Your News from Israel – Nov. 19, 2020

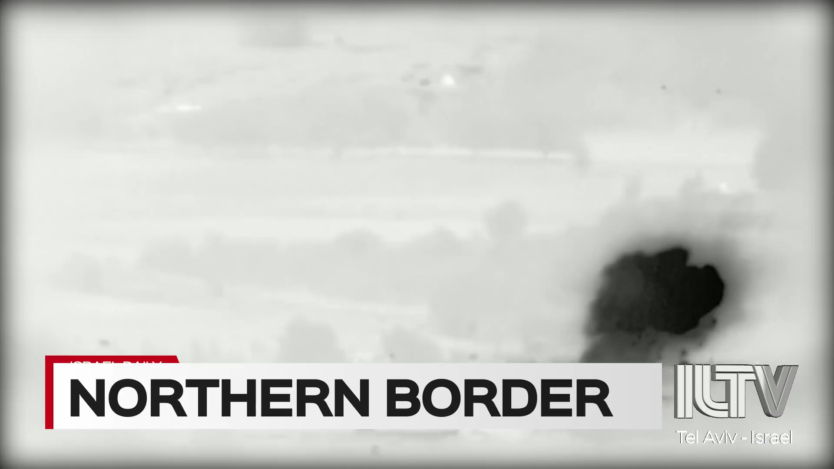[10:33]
In a rare move, the IDF also launching this video of the strikes. And the Syrian Observatory for Human Rights Monitor saying at least 10 people were killed in those strikes.
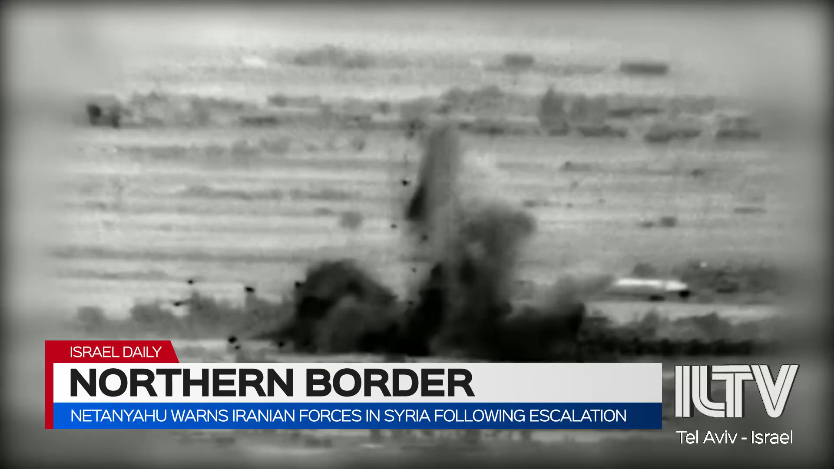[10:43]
The IDF says that the terror cell behind the anti-personnel mines and other IEDs on the Golan Heights is Unit 840,